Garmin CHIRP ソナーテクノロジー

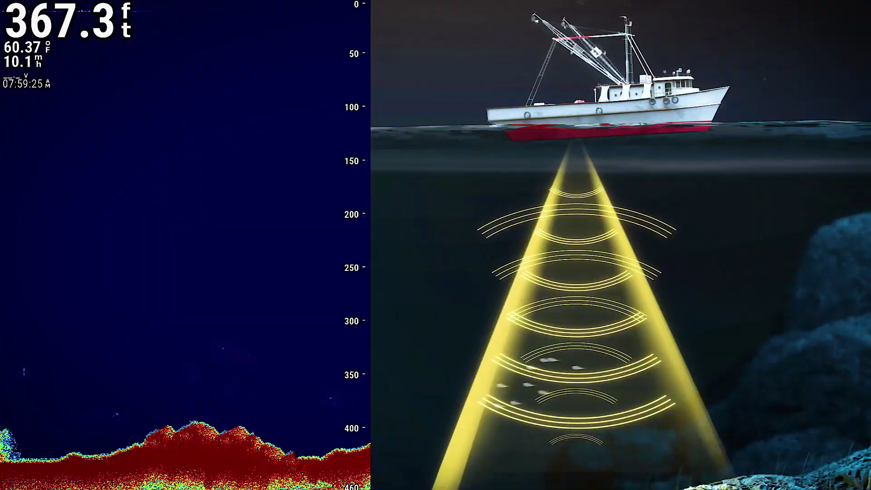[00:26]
On screen: depth 367.3 ft, water 60.37°F
A fish finder emits ultrasonic pulses from a transducer. When this pulse bounces off objects in the water, such as fish, plants or the seabed, the echo is received by the transducer. This signal's depth and intensity can be displayed as a sonar image on the screen of the fish finder. How do traditional sonar and chirp sonar systems differ?
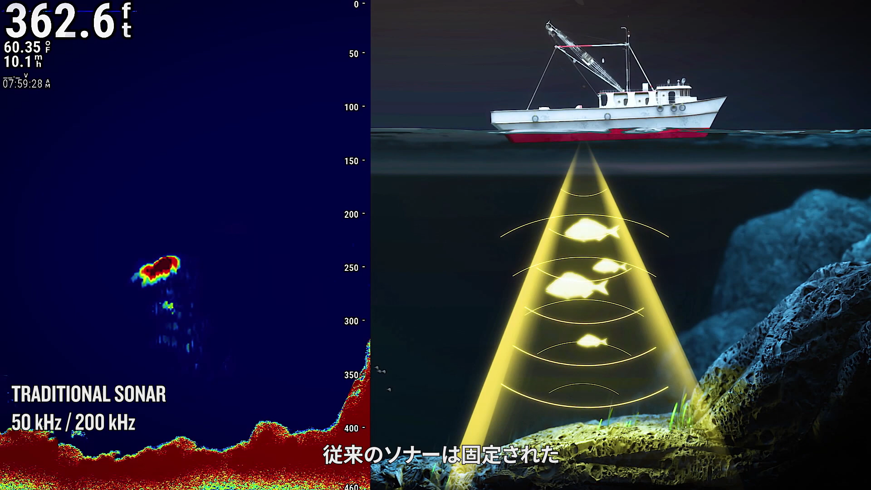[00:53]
On screen: depth 362.6 ft, water 60.35°F
Traditional sonar transmits at a set frequency and produces an image of limited resolution when it strikes an underwater object. Fish finders that use traditional sonar produce an image that is relatively indistinct. Chirp stands for compressed high intensity radiated pulse. Chirp sonar devices emit a composite compressed pulse at multiple frequencies, which produces a high-resolution image when it strikes an object.
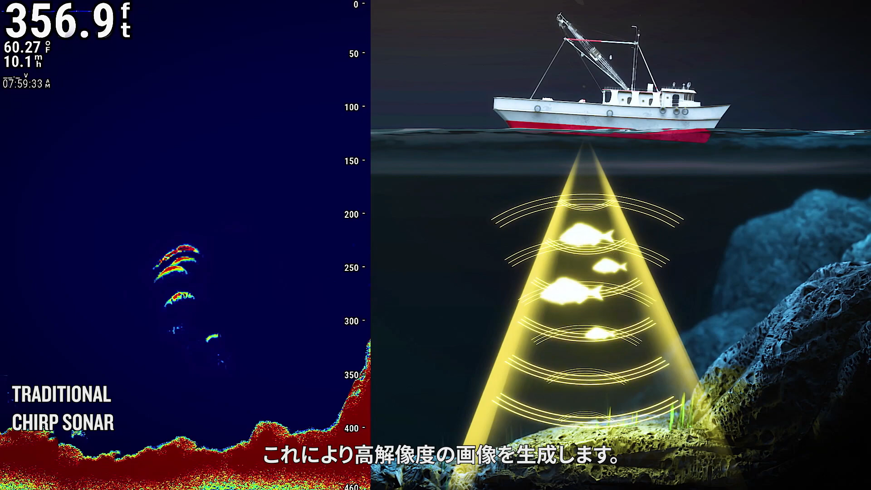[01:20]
On screen: depth 356.9 ft, water 60.27°F
Using chirp sonar, distinct images of the underwater terrain and fish schools can be seen on the fish finder.
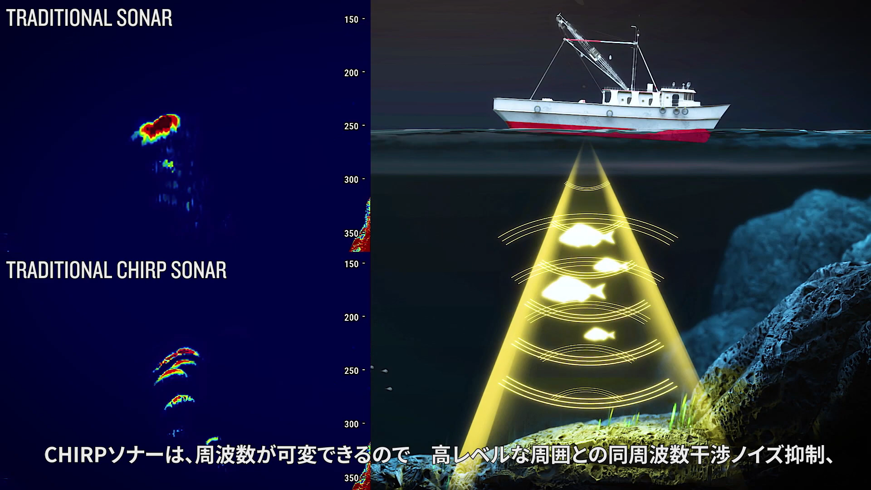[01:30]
Chirp sonar possesses better ambient noise suppression, reduced signal interference, and can achieve greater signal penetration at identical power levels.
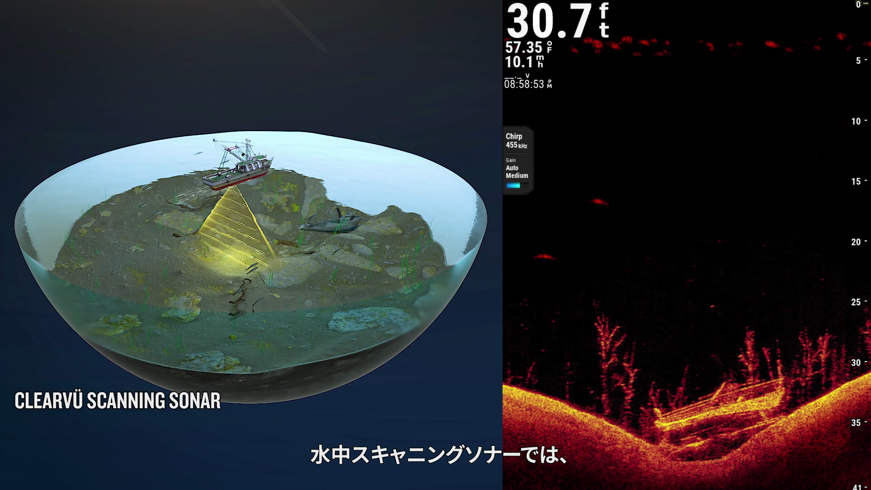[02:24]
On screen: depth 30.7 ft, water 57.35°F
Underwater scanning sonar gives you a direct view of what is below your boat. You can see underwater objects and structures in clear detail.
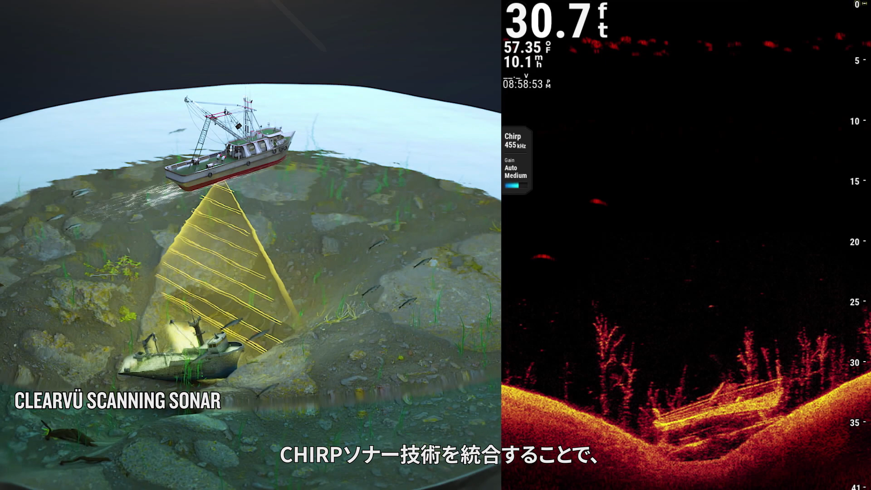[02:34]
On screen: depth 30.7 ft, water 57.35°F
Garmin ClearView scanning sonar integrates chirp sonar technology to provide an image of near photographic clarity.
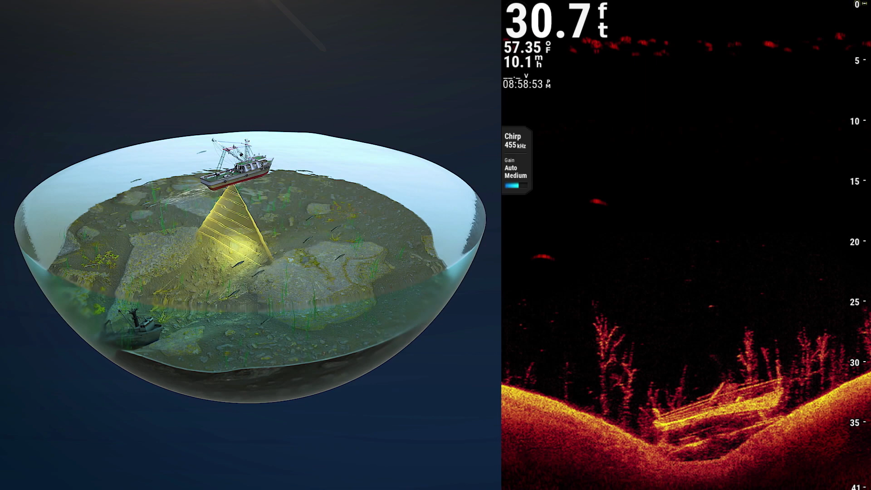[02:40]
On screen: depth 30.7 ft, water 57.35°F
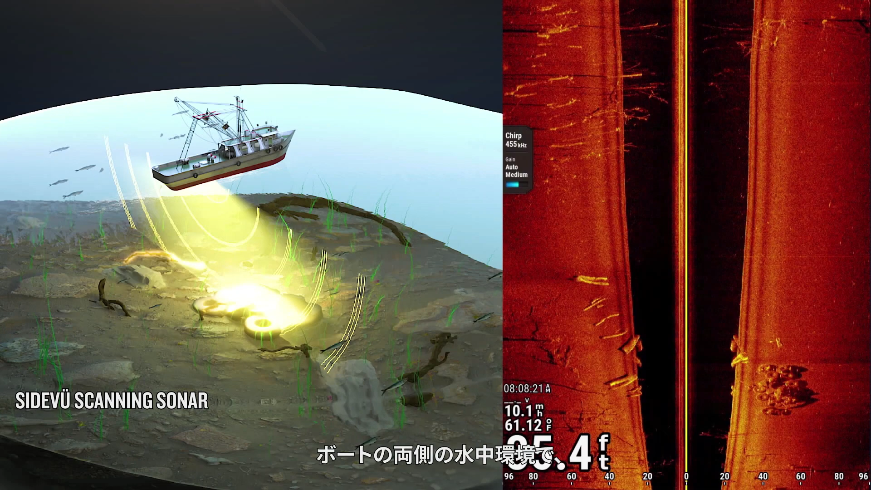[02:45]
Underwater side scanning sonar can produce a rich and high-clarity image of the underwater environment on both sides of your boat.
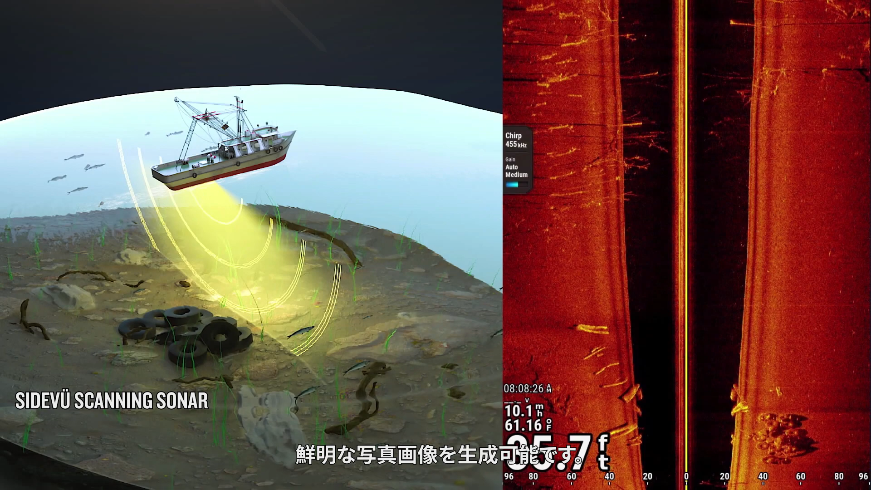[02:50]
On screen: water 61.16°F
Garmin's side view scanning sonar uses chirp sonar technology to give you a clear picture of the position of underwater targets.